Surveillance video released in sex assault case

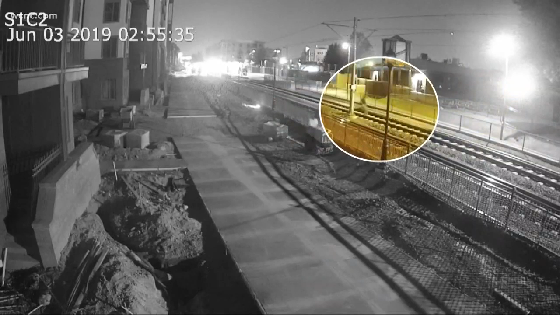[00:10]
All of this happening at a building under construction on New Bern Street.
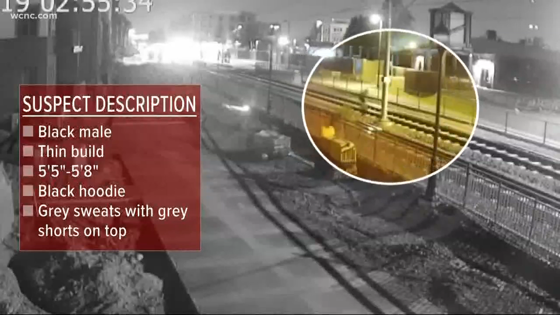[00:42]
You can see him taking off along the light rail and then hopping a fence. Now, the crime happened at around 2 45 yesterday morning.